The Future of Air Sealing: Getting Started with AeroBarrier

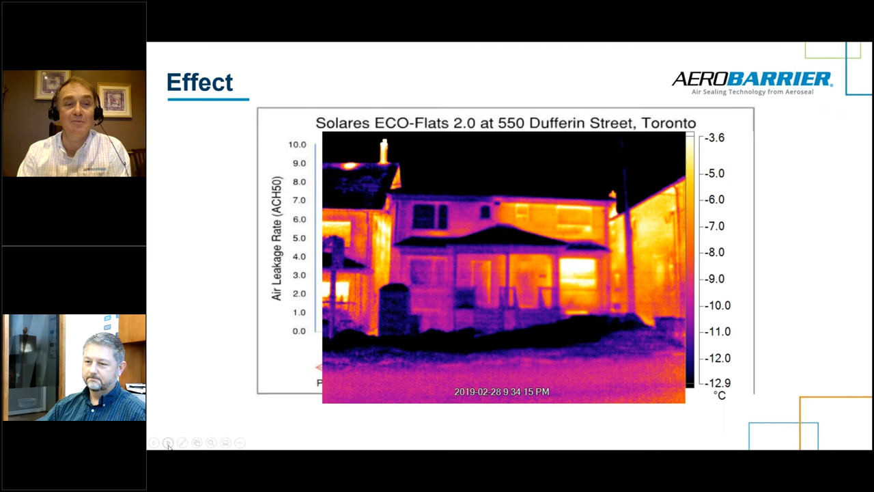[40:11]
On screen: scale top -3.6°C, scale bottom -12.9°C
You know, the 1940 style semi on the right hand side here is not, it's just absolutely glowing through the wall, which means you're getting heat, incredible heat loss. So yes, all this stuff we're doing work. So we just keep going through the slides, please, Jared. And we did this, just hit them all up there.